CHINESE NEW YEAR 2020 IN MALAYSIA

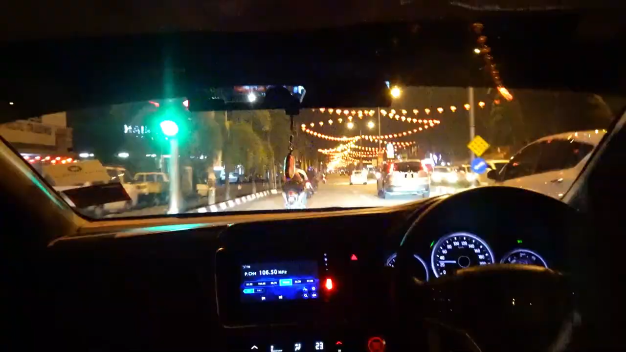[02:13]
Okay, here guys, we're on the road now here in Raja Uda and Butterworth, Penang.
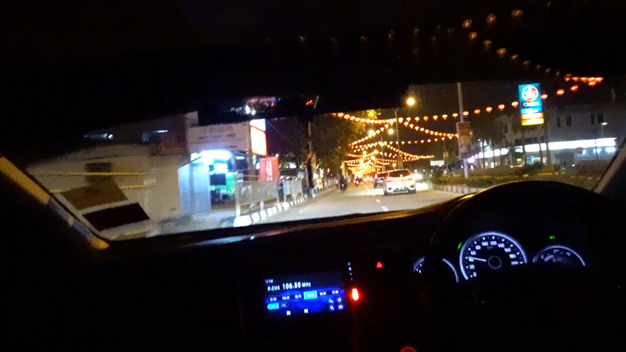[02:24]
Look at their Chinese New Year lanterns. Look at this. Isn't that beautiful? Yeah, it's nice. Né? You can see all. You hold the.